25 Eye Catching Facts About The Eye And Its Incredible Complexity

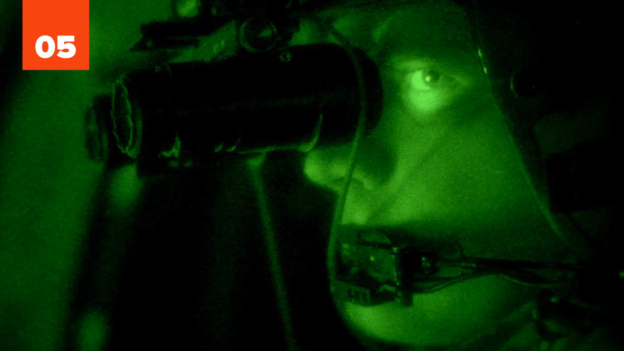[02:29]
Night vision goggles are green because the human eye can distinguish between more shades of green than any other color.